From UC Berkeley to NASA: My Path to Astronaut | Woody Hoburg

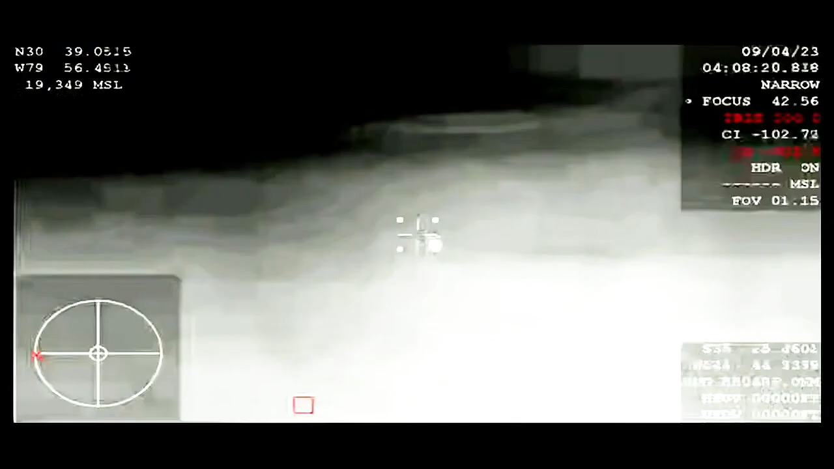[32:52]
About four and a half G's is the peak, uh, deceleration.
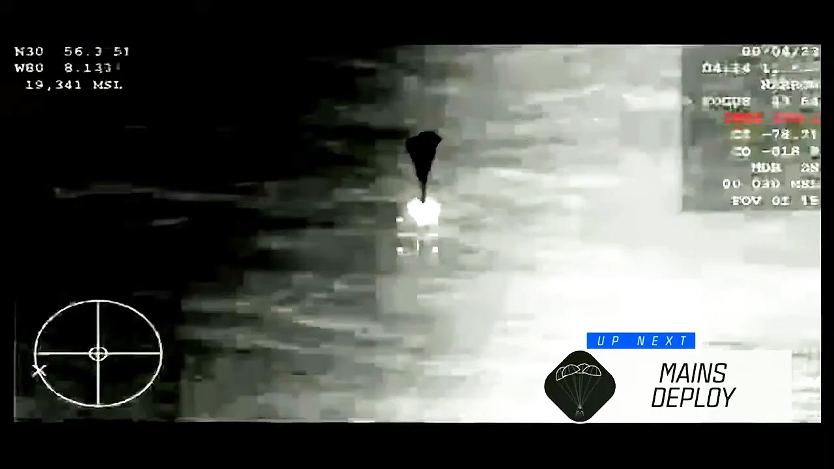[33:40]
...the plane's going on. ...the plane's going on. the four parachutes, now deploying.
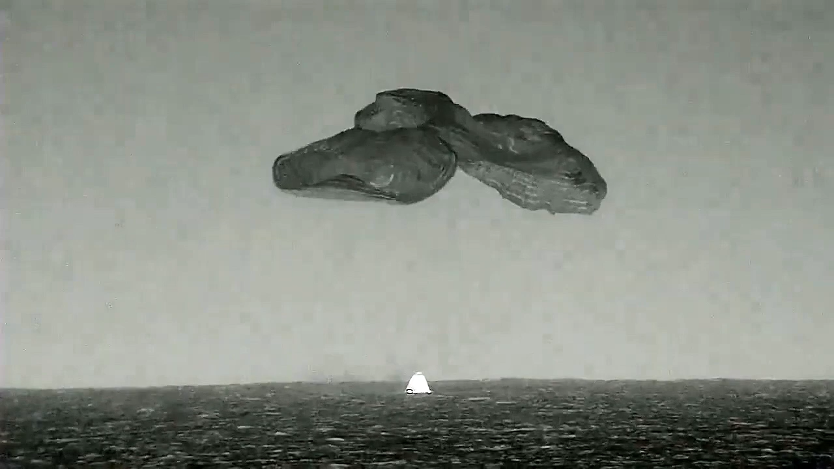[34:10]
On screen, those parachutes are then cut and released. And this whole sequence of events is very physical. You really feel this after being deconditioned for six months.